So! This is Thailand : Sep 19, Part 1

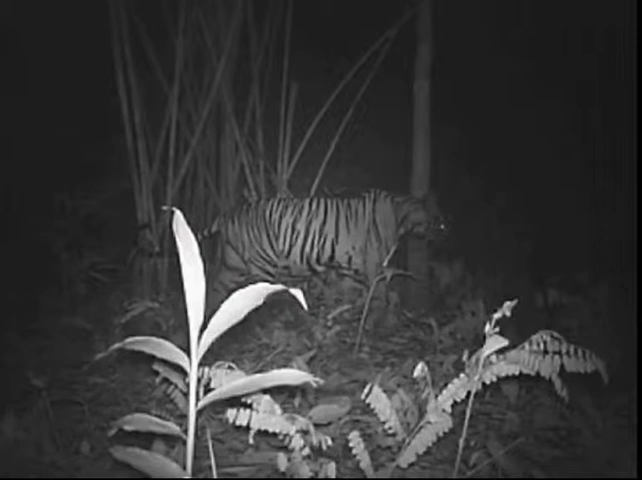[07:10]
Near the border with Myanmar, they have captured footage of a wild tigress and two cubs, and this is near the proposed dam site.